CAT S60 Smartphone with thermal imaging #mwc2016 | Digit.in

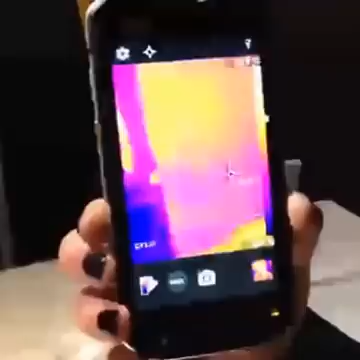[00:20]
You can see the thermal image live is overlaid with the visible camera image.
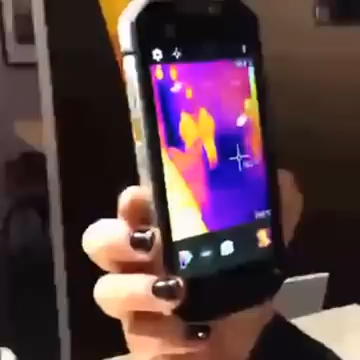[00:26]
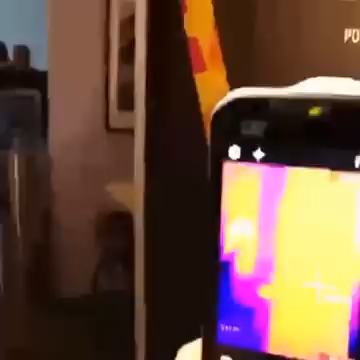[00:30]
So you can see there just the thermal and then you can see the two working together.
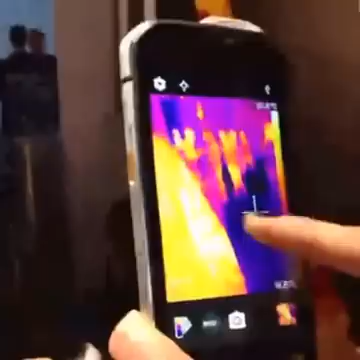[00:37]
I can move the temperature
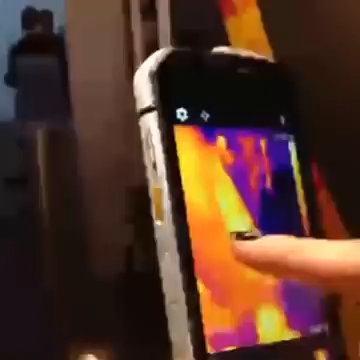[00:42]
around as I'm recording it.
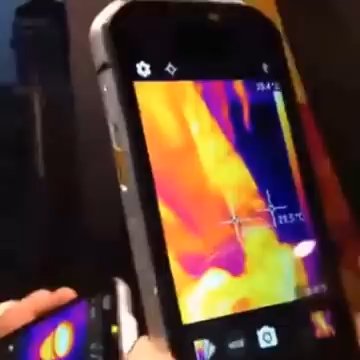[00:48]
I can go into an image and I can see them overlaid one on top of the other.
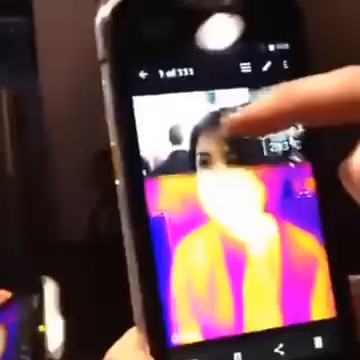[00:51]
And again I can go back into that image after it's been taken and look at different temperature readings within.
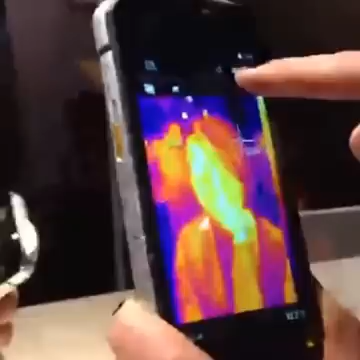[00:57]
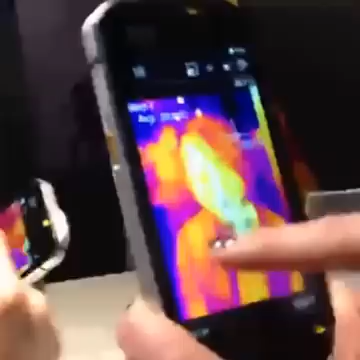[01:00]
So it's showing me every pixel within the photo is saved with data in it so I can see it.
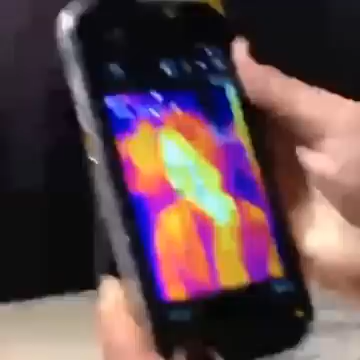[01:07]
So every photo that you click it saves it twice, one a normal image and one a thermal image, right?
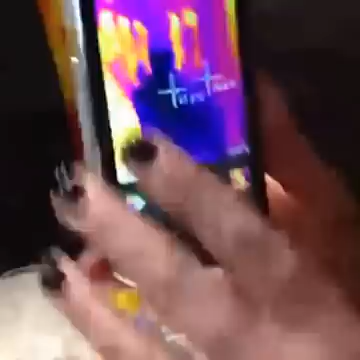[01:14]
No, that's overlaying the thermal image with the normal outline. Alright, okay.
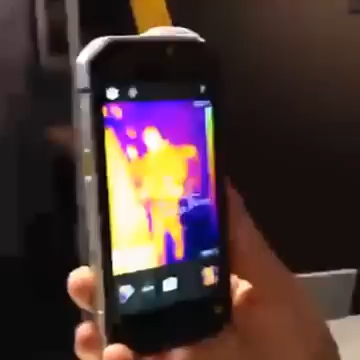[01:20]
And that's called MSX technology and it's a patented FLIR technology.
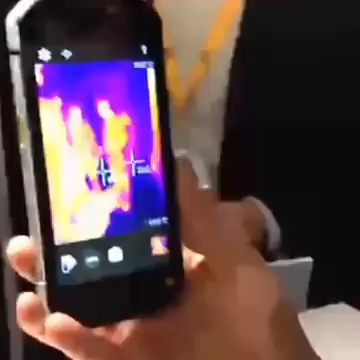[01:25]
So what was the idea behind getting a smartphone out with a thermal imaging camera? Well,
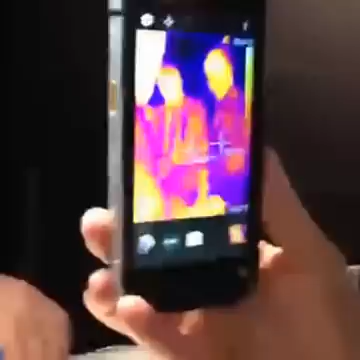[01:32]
Cat Phones has a very strong market within the construction and the building and agriculture trades and thermal is something that's already used within those businesses.
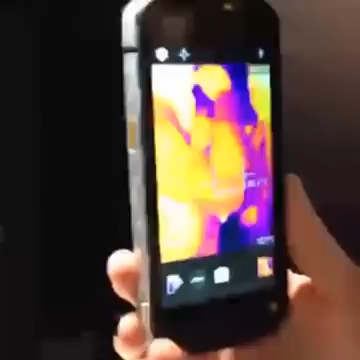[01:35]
Clearly there's an innovation thing here as well. You know, this literally is the world's first smartphone with an integrated thermal camera.
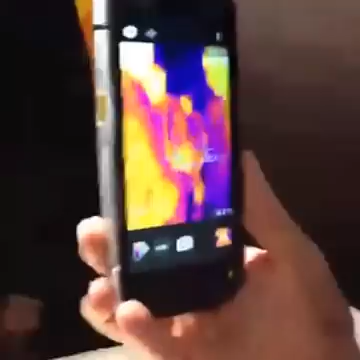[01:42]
It's really fun. It's really exciting.
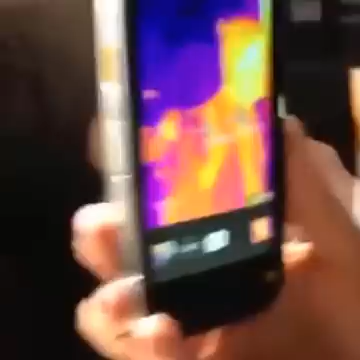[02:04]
Agriculture, animals get stressed, they get hot.
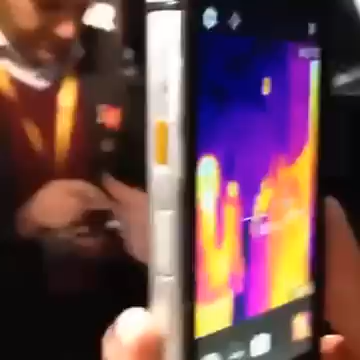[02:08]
If they have pain points, they inflame with blood in. And it doesn't need any ambient light either.
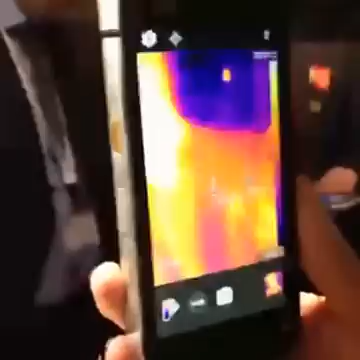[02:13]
So it can see in 100% darkness.
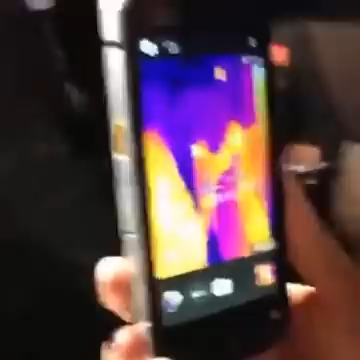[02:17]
So security in that time. What are you pricing the phone at? It is $599, 649 euros and it'll be available in June.
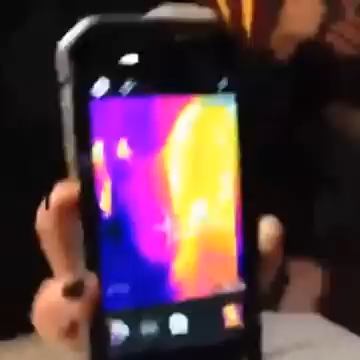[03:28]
Also, a few people asked you if you could see ghosts with it, right, out there? I've been asked if you can see ghosts with it.
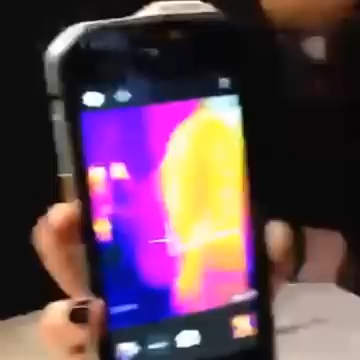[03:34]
Apparently so, but I don't know. So the company we've partnered with, FLIR, they obviously have an existing mobile device, which is a dongle.
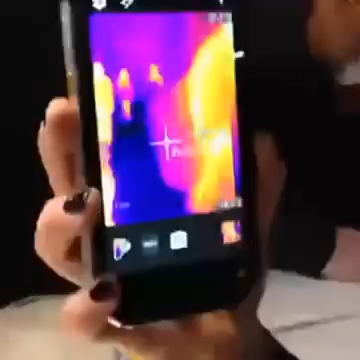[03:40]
Okay. And they find people, all the use cases, as I said,